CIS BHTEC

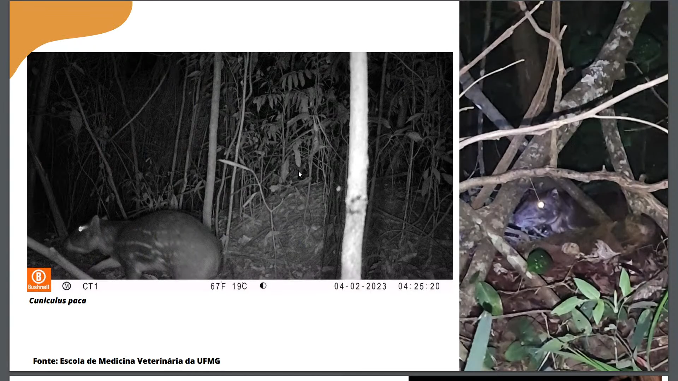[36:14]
A paca, que já é um animal noturno, mas a gente foi identificado lá. Olha só que legal. Aqui a gente tem algumas... 14 espécies de morcego já foram identificadas na Estação Ecológica. Em relação à herpetofauna, que são répteis,